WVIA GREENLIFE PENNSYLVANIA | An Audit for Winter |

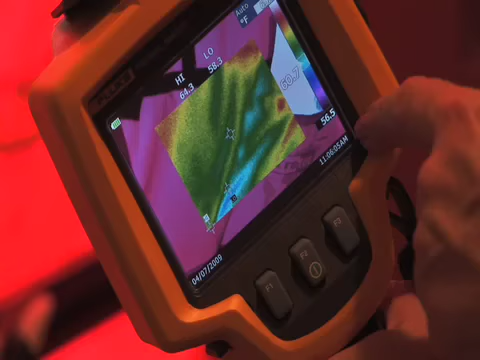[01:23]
The lower temperatures are shown with purple and blue.
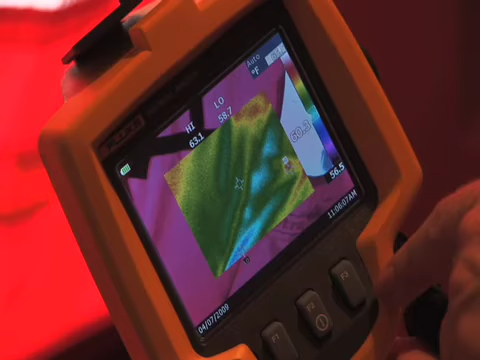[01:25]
The higher temperatures are shown with yellow and red.
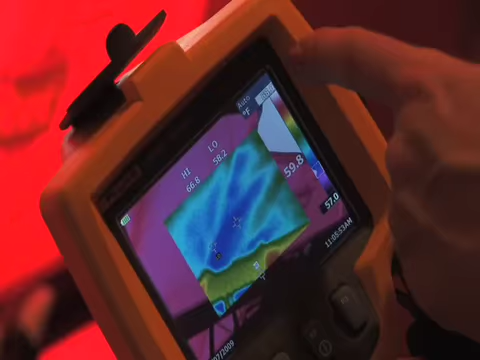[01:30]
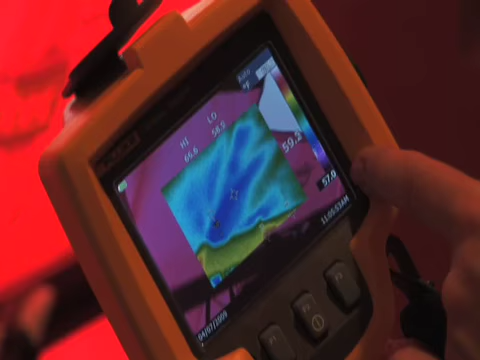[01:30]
As you can see here, the openings where there's some air coming through from the outside tend to be more blue and purple.
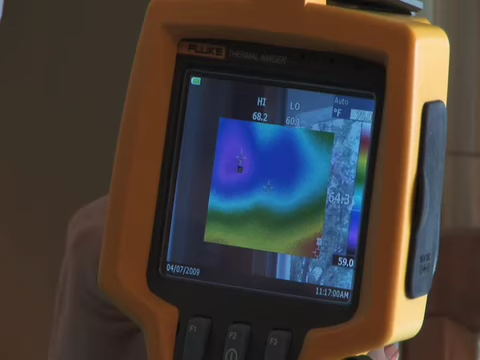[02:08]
On screen: scale top 68.2°F
which indicates that there's cold air coming in.
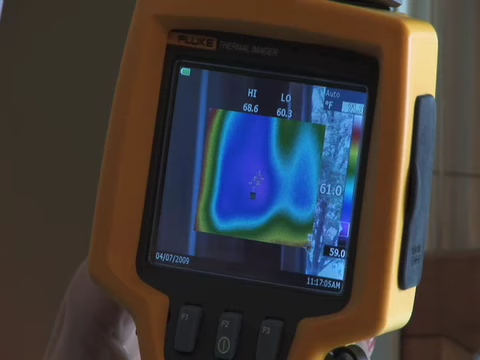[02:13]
On screen: scale top 68.6°F, scale bottom 60.3°F
That air is probably not coming from the window itself, but from gaps between the window and the wall.
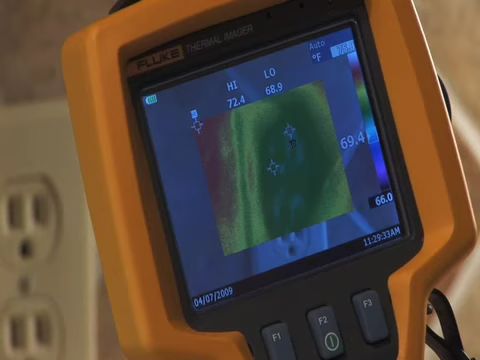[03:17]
You can see it looks almost like two little faces, and you'll notice that in where the eyes and mouth would be,
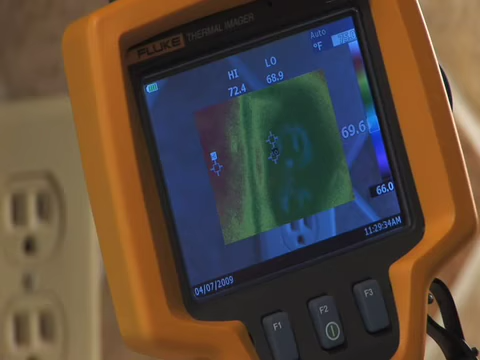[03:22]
it's a bluer color, which means that the air that's coming through there is colder.
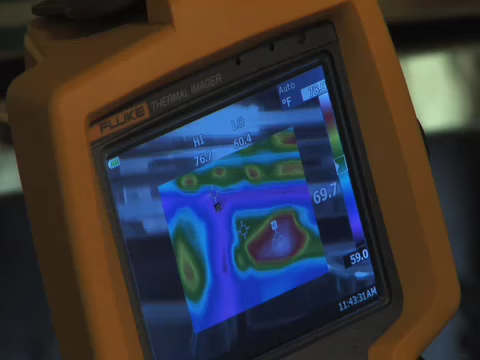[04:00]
In fact, with the fan on, the air is blowing the doors open.
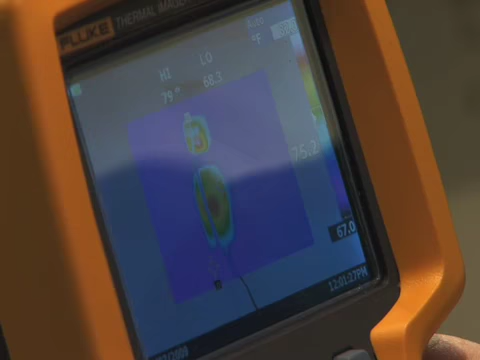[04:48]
On screen: scale bottom 67.0°F
So even when it's not doing its job of recharging the iPod, it is still drawing a considerable amount of electricity.
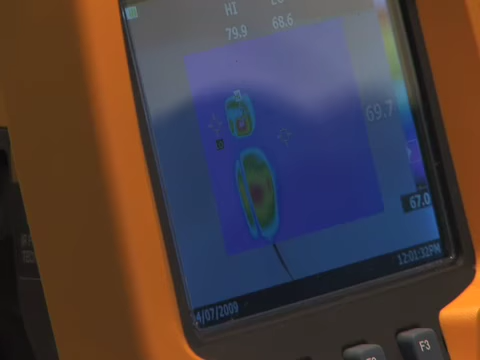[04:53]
What we find in general is that the top priority in most homes are the leaks and creaks that let little bits of air in at a time.